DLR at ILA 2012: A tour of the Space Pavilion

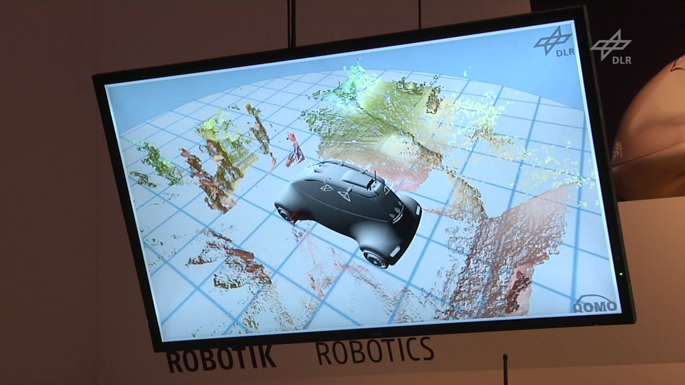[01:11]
We have here a demonstration of the 360-degree 3D stereo vision. As you see on the display,
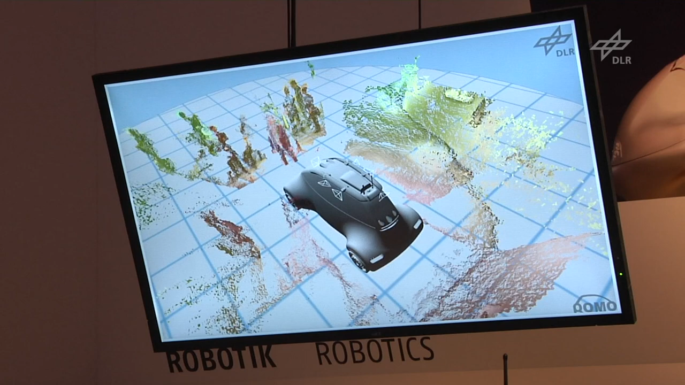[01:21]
we have a virtual surround view of the car. And you can see us and also the camera team.